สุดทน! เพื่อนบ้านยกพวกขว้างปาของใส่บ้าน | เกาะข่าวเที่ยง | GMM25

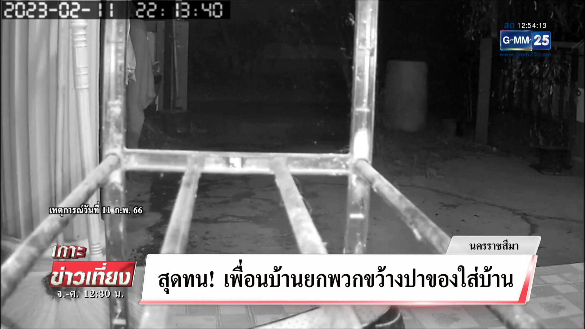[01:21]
บบนี้ทำให้ตอนนั้นคุณฟร้องเจ้าของบ้านหลังนี้นะคะขับรถกลับมาถึงบ้านก็แปลกใจเหมือนกันทำไมอยู่ๆถังขยะมาอยู่หน้าบ้าน มั่นใจเลยค่ะฝ